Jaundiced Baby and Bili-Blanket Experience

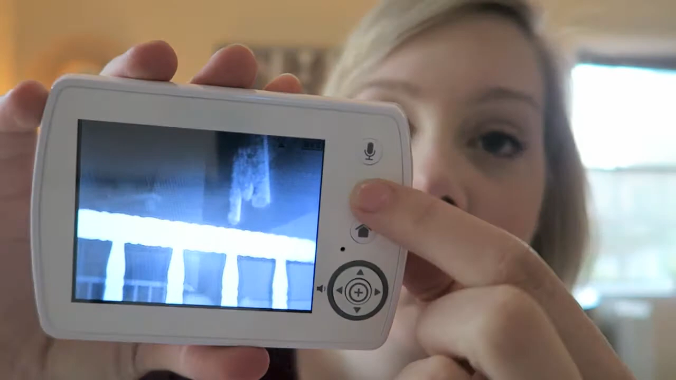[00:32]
she tries to hit we need to lower her crib so that she can't reach that so I'm gonna go try and lay her down and then I'll